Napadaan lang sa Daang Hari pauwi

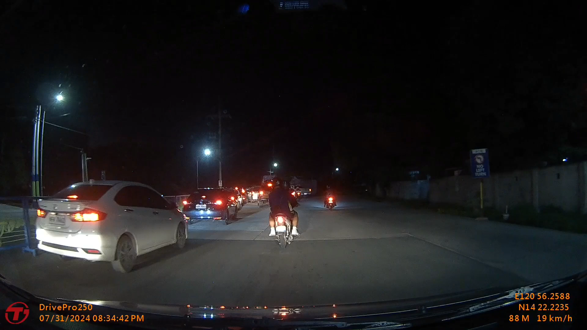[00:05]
Ito sa Dang Hari Road, no? No, pupunta pa lang kami ng Landers, no?
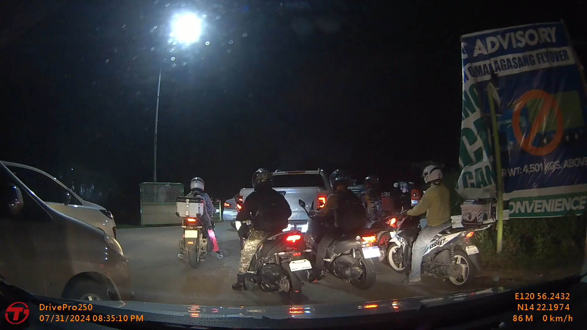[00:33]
So sa nakikita nyo may dito sa ano sa video, no, talagang nagsisiksikan yung mga motor, yung mga kotse, no,